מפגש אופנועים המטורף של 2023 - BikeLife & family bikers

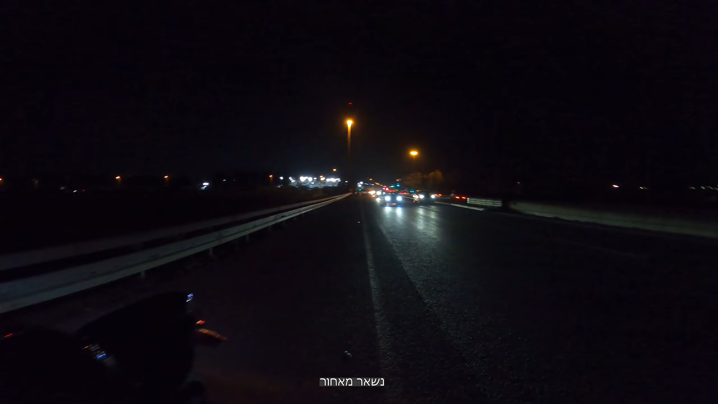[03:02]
הנה הוא! בסדר, לא חיכינו הרבה זמן.
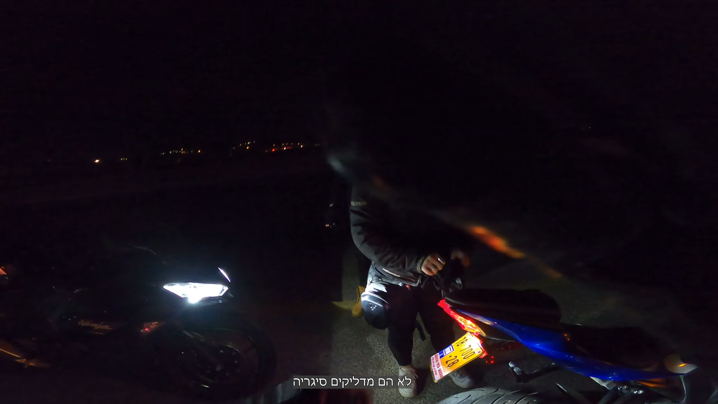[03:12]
לא, הם מדליקים סיגרת כאילו יבוא עוד שעתיים.
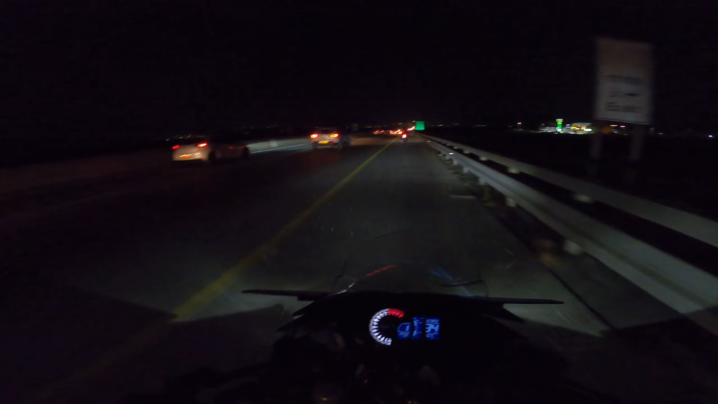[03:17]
הנה הוא עם הקוטנוע.
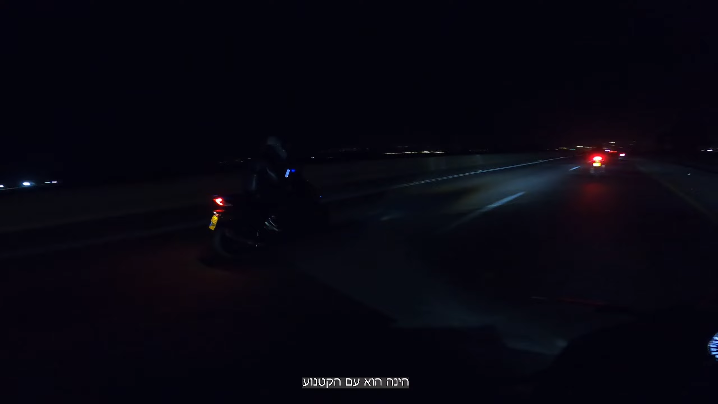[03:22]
לא, הנה, נותן פול גז! נותן פול גז!
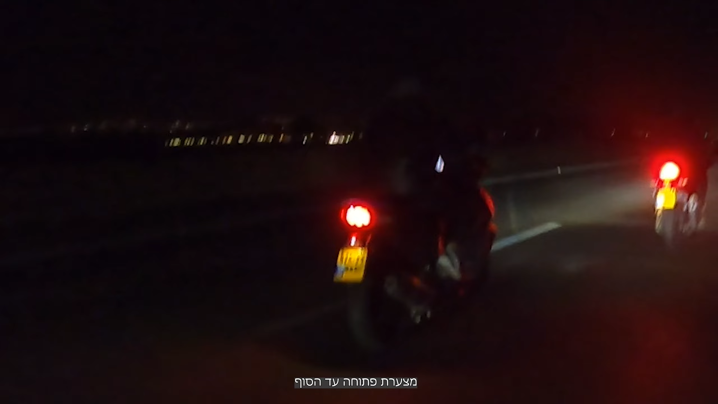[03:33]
מצערת פתוחה עד הסוף! כן, הוא מצערת פתוחה עד הסוף! מאוד תחרות!
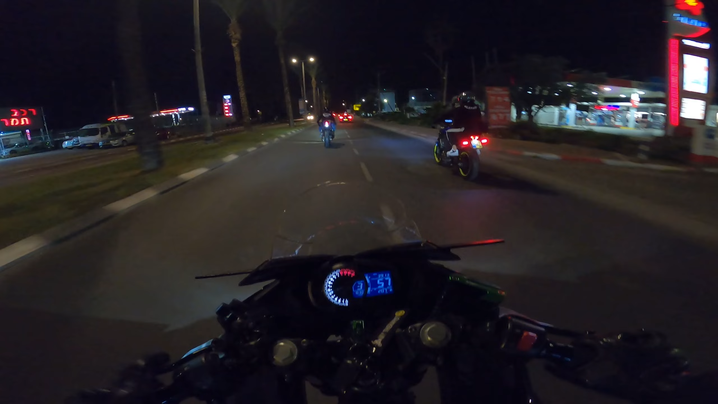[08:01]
הוא מסמן לנו משטרה ועושה ווילי.